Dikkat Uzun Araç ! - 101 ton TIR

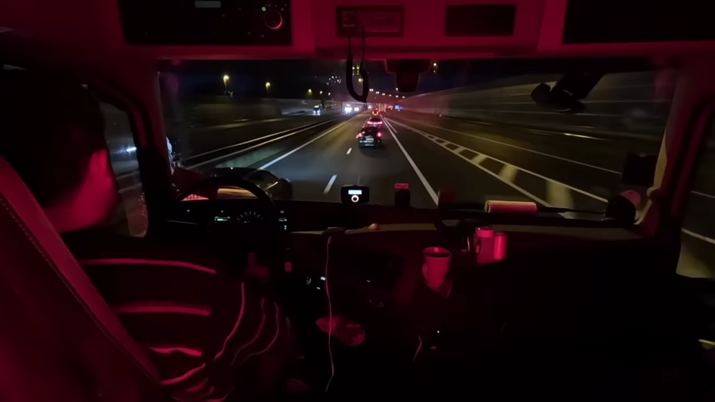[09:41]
Yani toplamda 6 kişi. Bir de böyle rüzgara karşı siper almışlar böyle. Hani bu motorlu ekip Yunuslar bir yere olaya baskına giderler ya. Onun gibi bir yere fişek gibi gidiyorlar böyle. Yani aynadan baktım zaten gelişleri geliş değil. Belli yani. Bir de tek şeritte 3'ü yan yana gidiyorlar. Yani zaten her şey falso. Benim yüküm geniş olduğu için böyle aynadan yükün hizasına girdikten sonra onları görmemeye başladım. Zaten o arada eskort dedi ki Uğur yavaş dedi, ben hemen durdum.
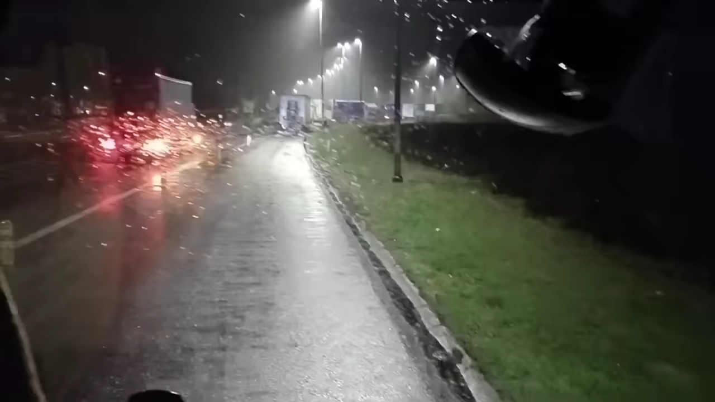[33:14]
Yani gecenin o saatinde şimdi bir daha arkaya çek çay demle falan uğraşmıyorum. Hava da yağmurlu zaten. Burada parklar da boşaldı ileri alacağım.
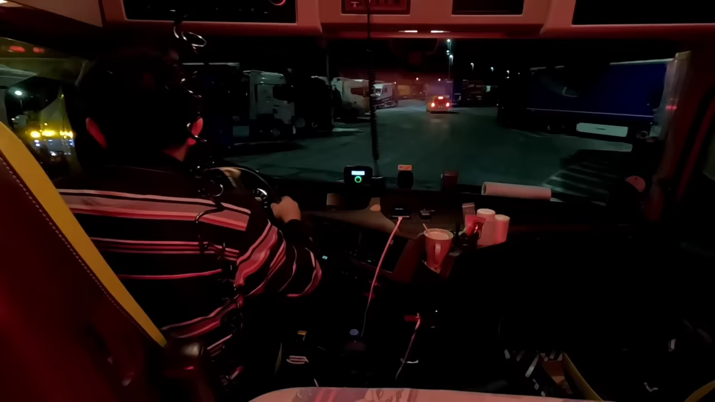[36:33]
Şimdi burada dikkat edeceğim biraz çıkarken. Sol tarafı biraz burnu çıkarmış valla.
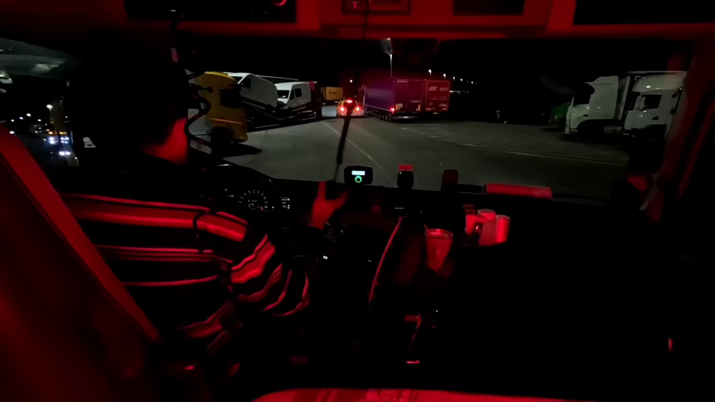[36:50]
Bakalım. Ah, sola da koymuş birisi. Vay, bu kadar da olmaz be. Olacak değil.
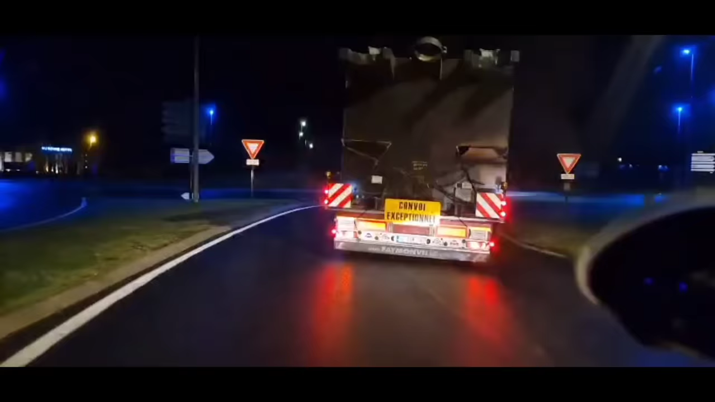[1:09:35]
İşte Kenan abi geri evine dönecek. O bölgede oturan başka bir eskort benim yanıma gelecek vesaire. Bunun gibi şeyler oluyor. Arkada bir araba olması gece mesela daha güzel. Arkadaki arabanın farları lastiklere vurduğu için ben de aynadan mesela direkt kaldırıma çıkıyor mu, taşa falan çıkıyor mu diye rahatça görebiliyorum.